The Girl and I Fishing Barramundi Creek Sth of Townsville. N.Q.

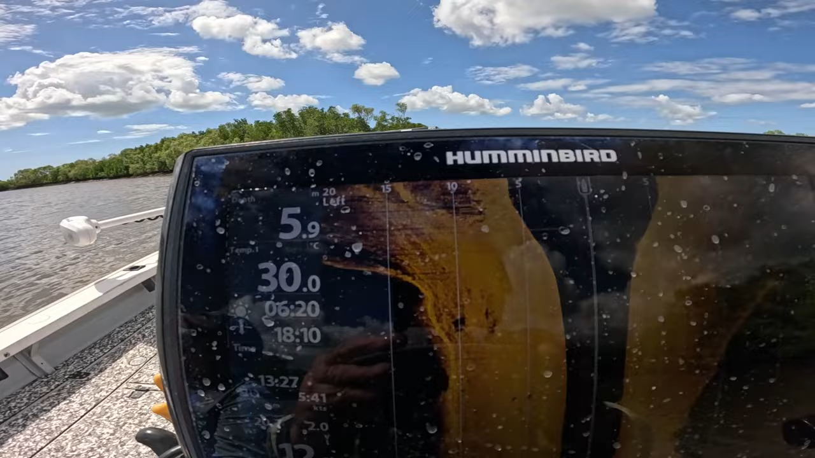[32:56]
Nothing on it. Anyway, we're going to give it the flick. I hope you learnt something from this.